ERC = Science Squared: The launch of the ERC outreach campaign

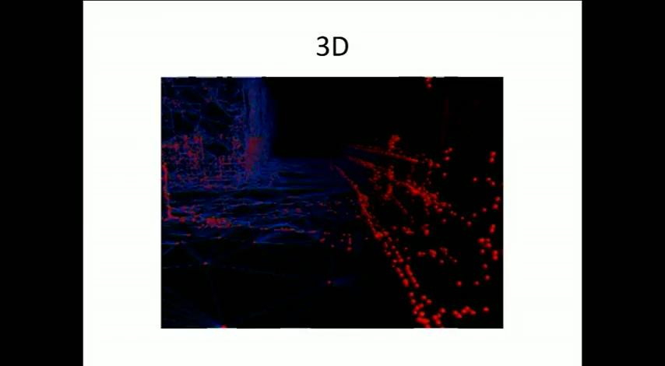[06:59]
You would start from a point cloud, a soup of points in 3D, and you could then texture that.
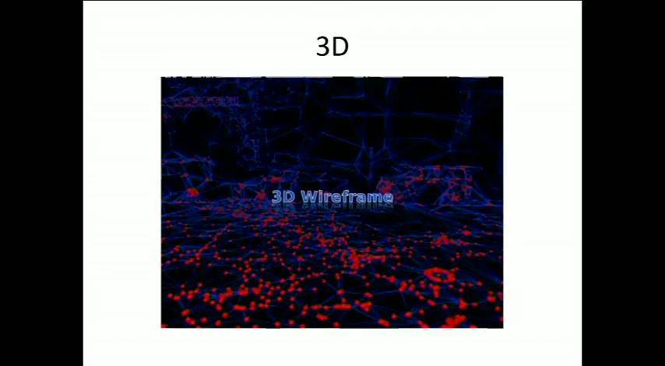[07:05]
If we can go on to the next step of the video, please. So here we see, in fact, a triangulated mesh.
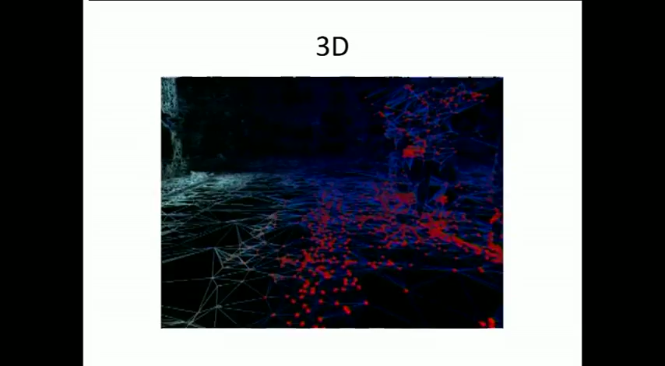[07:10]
If we go on, then we will see that we get also texture on, and it becomes very recognizable for humans. But still, to the computer, this is simply a bunch of 3D points. If we can go on in the movie, it would be good.
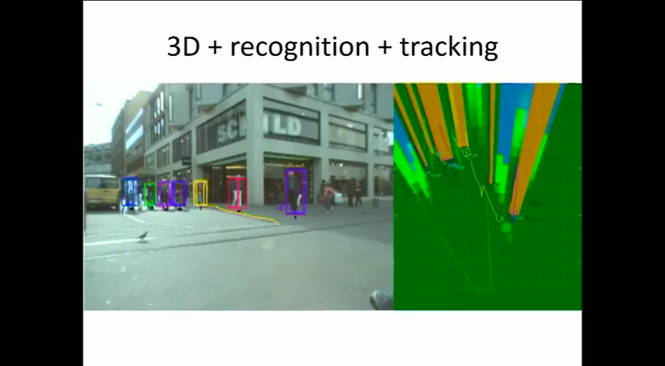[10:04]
I don't want to get technical, but here we try to analyze how different people are moving in that environment.
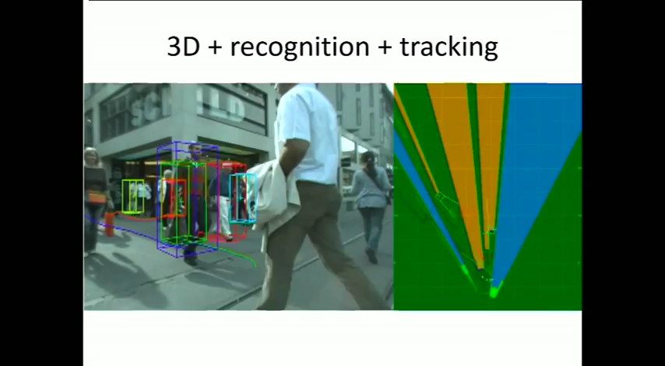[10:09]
With respect to that environment, we understand the 3D structure now.
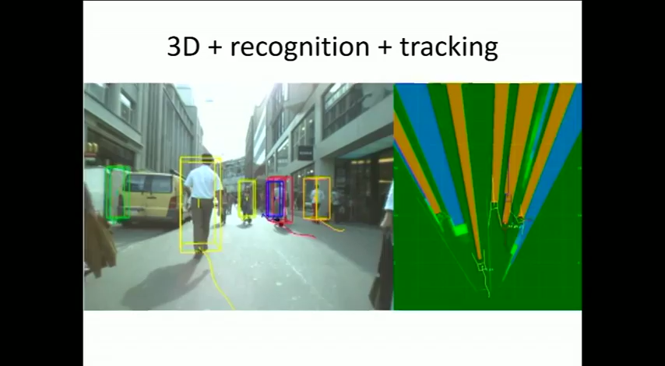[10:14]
We have the understanding that these are people, because we recognize them as being people, and we can track them. So, you see all those components nicely working together.
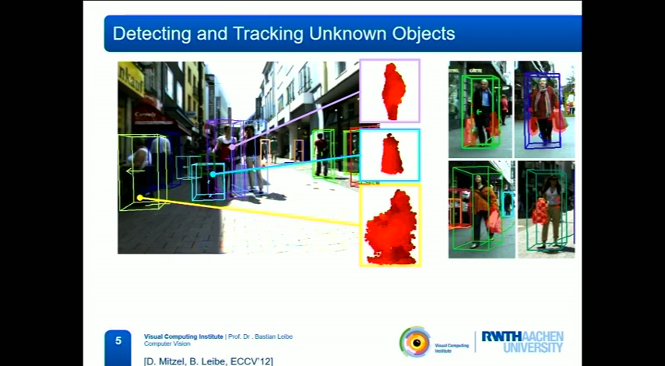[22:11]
compare it to things that we have seen before with similar motion patterns, and then interpret the scene.